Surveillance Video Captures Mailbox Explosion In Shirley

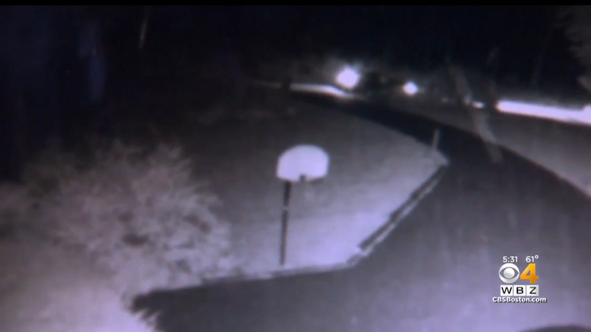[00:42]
THIS IS ANDY'S SURVEILLANCE VIDEO FRIDAY NIGHT. A CAR PULLS UP AT HIS MAILBOX. THEN YOU SEE THE FLICKER OF A LIGHTER. THAT SOMEBODY IS PLACING SOMETHING IN HIS MAILBOX. THEN THE NIGHT IS LIT UP. WHATEVER HE HAS, WHERE DID HE GET IT?